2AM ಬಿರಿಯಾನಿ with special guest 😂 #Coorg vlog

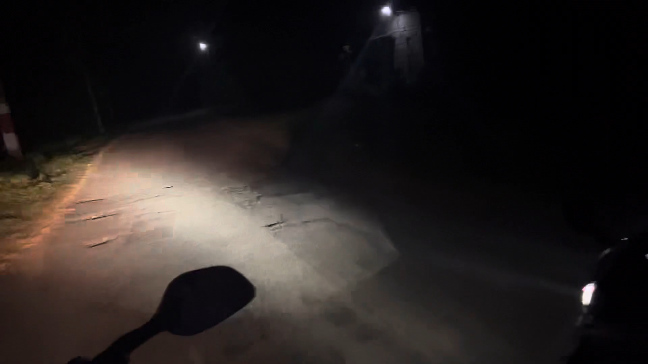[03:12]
ಫುಲ್ ನೈಟ್ ರೇಟ್, ಫುಲ್ ಚಳಿ ಚಳಿ ಆಗ್ತಿದೆ. ನಮ್ ಕಿಚ್ಚಾಟ್ ಫುಲ್ ನೈಟ್ ರೇಡ್ ಅನ್ಕೋ.